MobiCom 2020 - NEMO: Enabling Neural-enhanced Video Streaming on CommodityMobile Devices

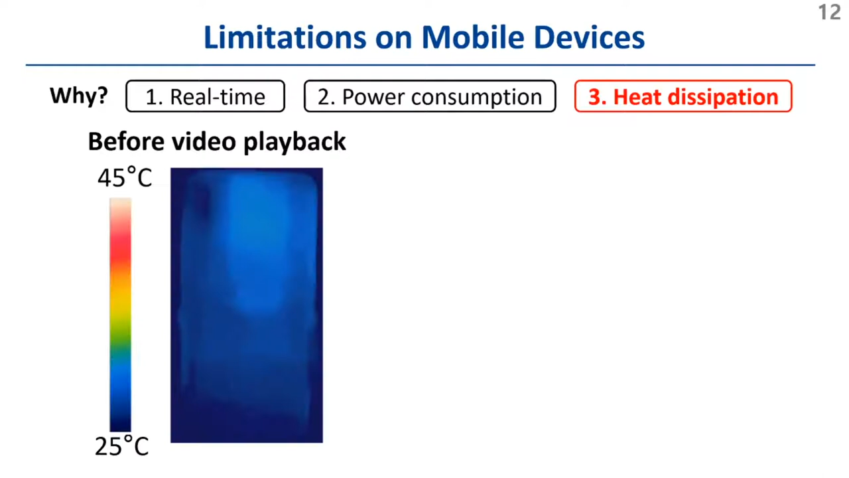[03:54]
On screen: scale top 45°C, scale bottom 25°C
Before starting video playback, the surface temperature remains at around 26 degrees. However, when you apply the high-quality DNN, the temperature quickly reaches around 43 degrees, at which a user can feel pain.
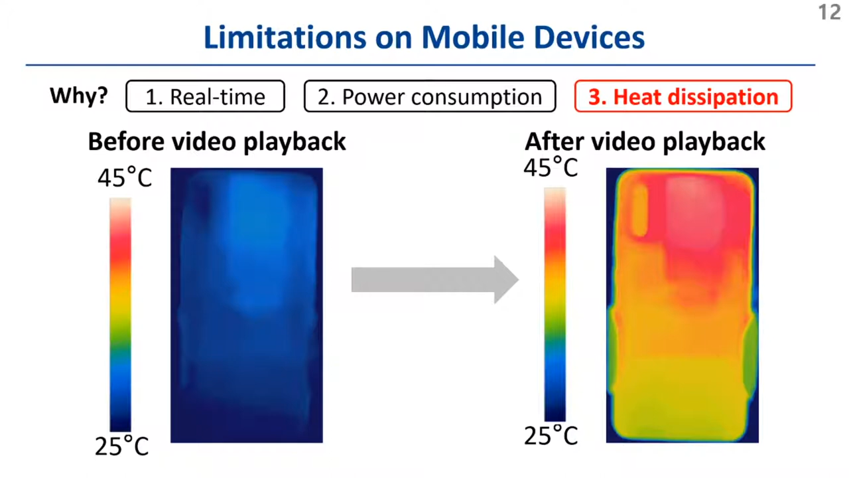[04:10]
On screen: scale top 45°C, scale bottom 25°C
Inspired by the limitations, we built a system called NEMO to enable real-time video super-resolution on commodity mobile devices.